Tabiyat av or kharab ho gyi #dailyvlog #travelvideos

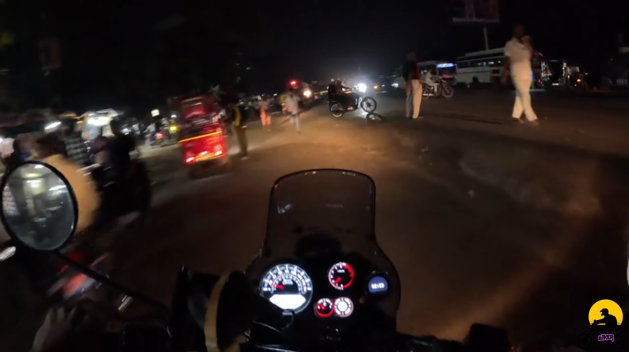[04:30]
यह दखो यह हमारा पूर्वारी गुंपी यहां मंदिर काफी इच्छे से बना रखाएं लोगों में यहां पर यह प्रेलो क्राउसिंग ना